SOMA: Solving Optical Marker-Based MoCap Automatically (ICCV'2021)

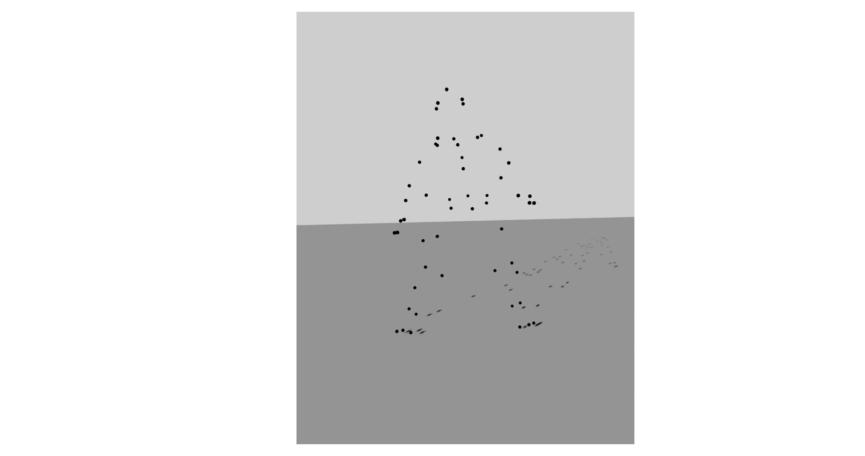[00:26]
These points are brought in correspondence
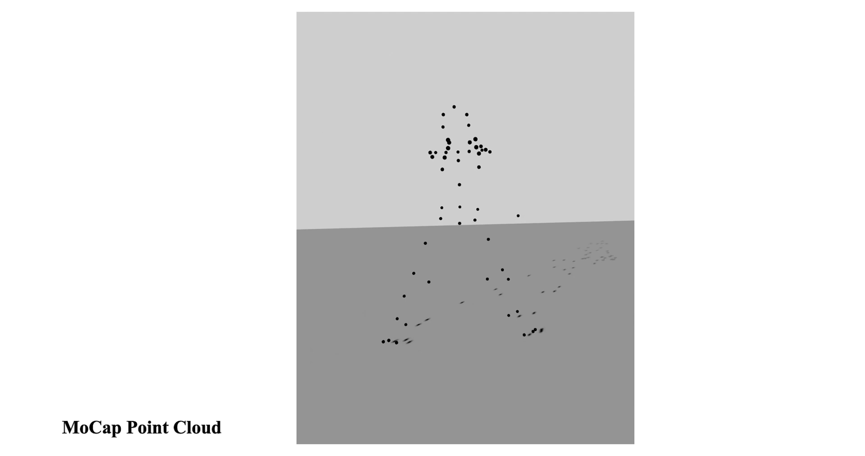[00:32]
with the physical markers in a process called labelling. Here, the color assigned to each point represents a label.
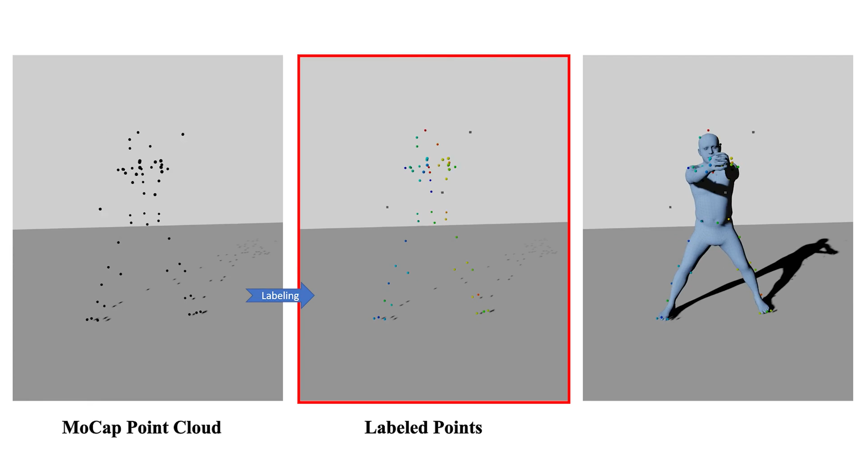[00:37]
After labelling, the body underlying the MOCAP is recovered in a process called solving.
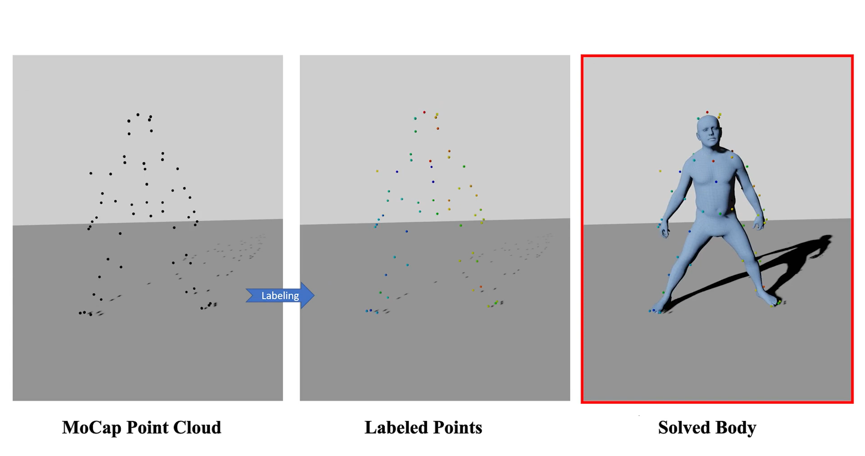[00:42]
Labelling noisy, ambiguous, and sparse 3D points is challenging and is a bottleneck limiting the creation of large collections of high-quality motion data.
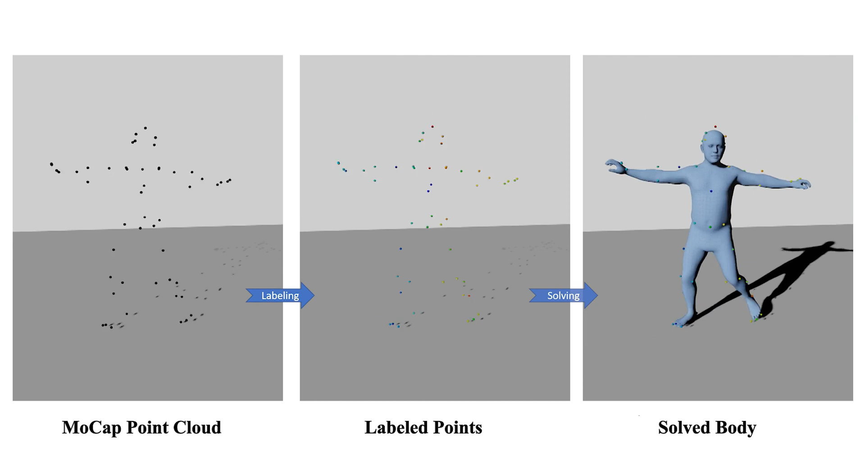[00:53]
Ghost points are outliers that occur frequently in MOCAP. Here, they are visualized as cubes. Occlusions occur when a marker is not seen by multiple MOCAP cameras.
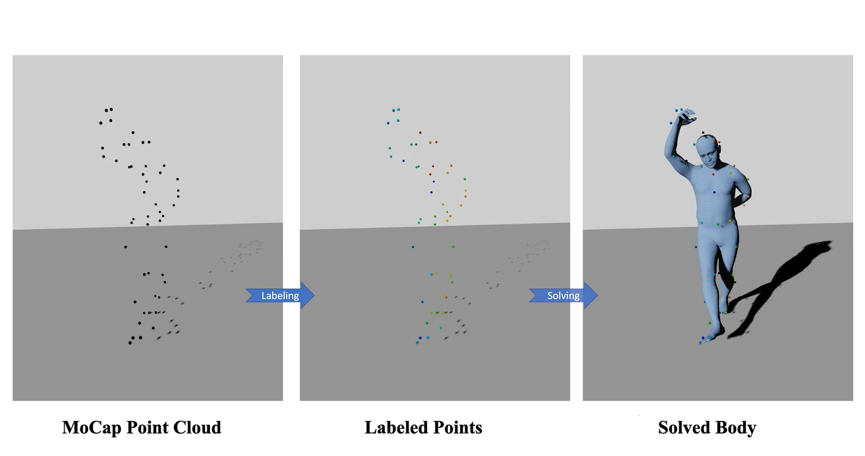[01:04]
Ghost points and occlusions complicate the already challenging combinatorial labelling problem.